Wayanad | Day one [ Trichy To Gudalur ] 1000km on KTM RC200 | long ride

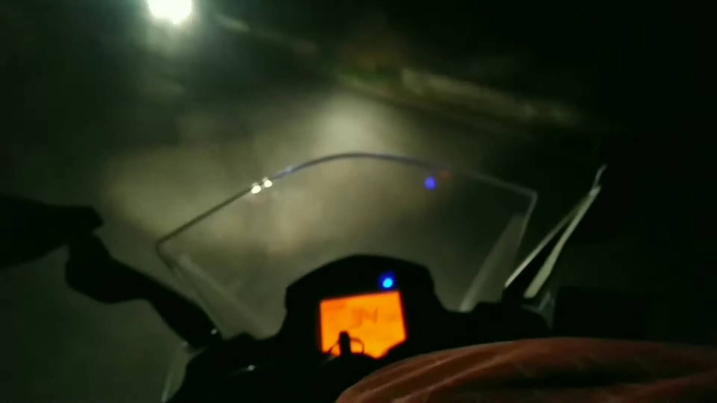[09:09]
ஒரு வழியாக இங்கே கூடலூர் வந்தாச்சு. ஊட்டிலாம் தாண்டியாச்சு. ஊட்டி தாண்டி ஒரு 50-60 கிலோமீட்டர்.